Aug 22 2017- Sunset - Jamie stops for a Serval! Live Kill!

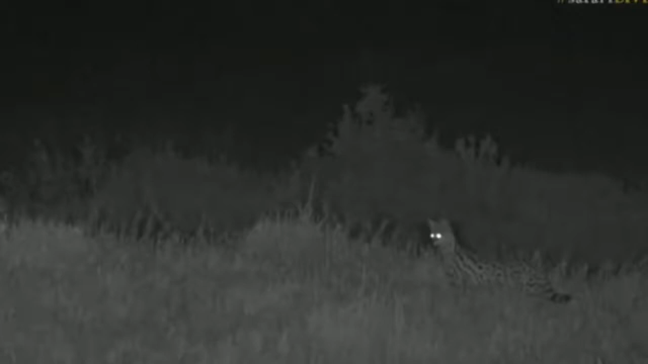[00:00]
We do indeed, and there it is, sitting on top of the termite mound. I promised I'd stop for a serval, and I did. And speaking of knowledge broadening, if not deepening, this is the third time I've seen this particular serval, and it's beautifully, beautifully chilled, and it's hunting. Jared in final control. Now, Jared, this morning at 4:45, I got up to start getting everything ready this morning.
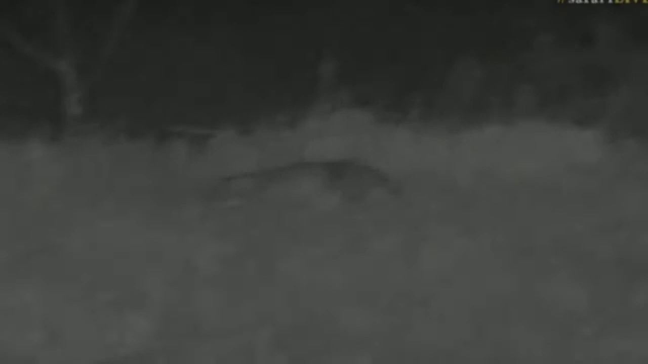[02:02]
Is it gonna... Yeah! Did it get it? Yes, it did, it got it! It got it, it's a little vole or something. It's a little rodent. Ah, oh, it caught it! Incredible! Is that our first live serval kill? Epic! How cool is that?
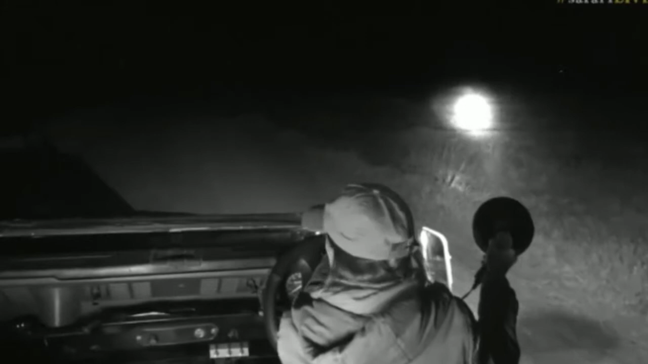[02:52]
Lion fight and a serval kill. Can you come out on drive with me more often? Oh, you probably need my help to find it. There we go. There you go. There's our serval having caught itself a rodent. Hey, that was really very cool. That was the first time I've ever seen that.
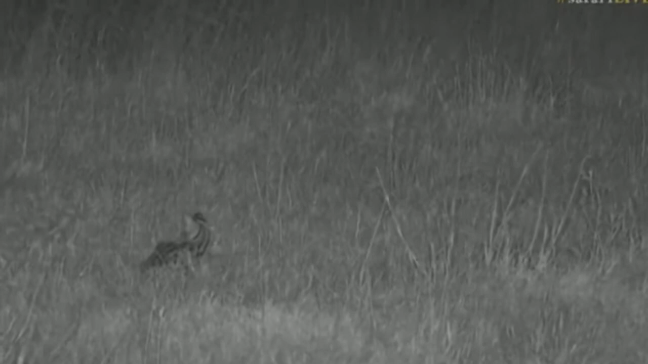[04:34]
This is such an amazing opportunity for our new viewers. That is a first.
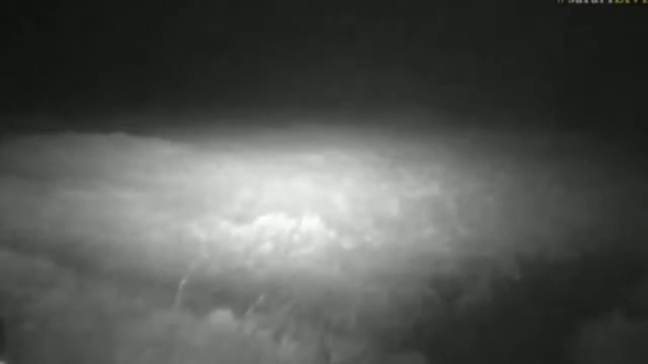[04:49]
That should help. Where'd it go? That's.
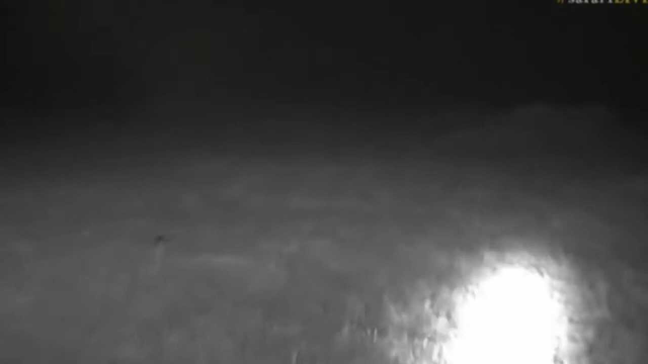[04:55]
There it is. Okay, so it hasn't helped that much, but it was definitely worth it. So, I promised I'd stop for a serval, and boy am I glad I did, even if it means that we get utterly soaked on our way home, which I don't think we will. But even if we do, it will have been worth it just for that one spectacular moment.
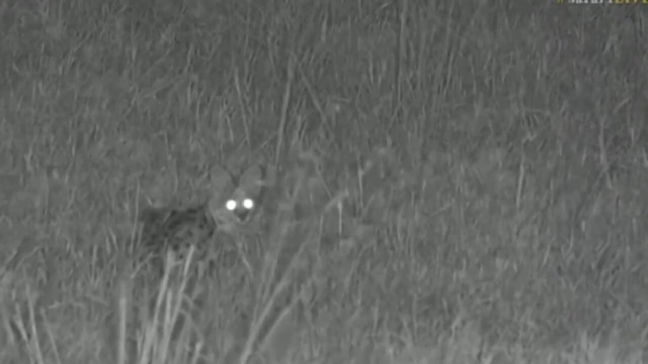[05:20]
The leap of the serval, the fact that it found its prey, showing just how how wonderfully it uses its ears. Mr. P in Canada, welcome as always. Mr. P, nope. It is not enough to feed the serval, and it probably will hunt several times during the night. I keep saying that it's a she. I said the same thing when VM and I were with it the other day. I haven't actually had a chance to check, so maybe we'll get lucky in the last few minutes, seconds, before drive, and we'll have a chance to see.